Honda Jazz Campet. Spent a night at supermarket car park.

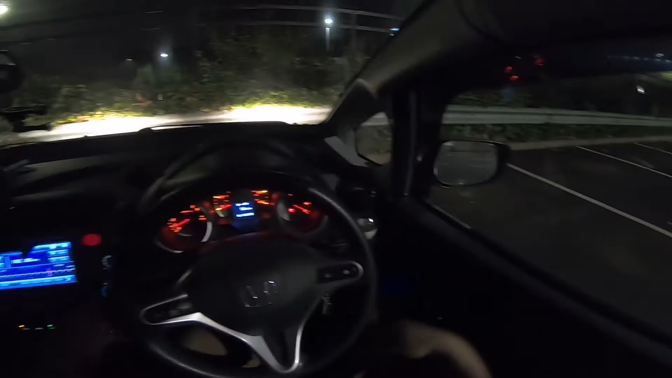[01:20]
现在你看这边就联系了几辆车哈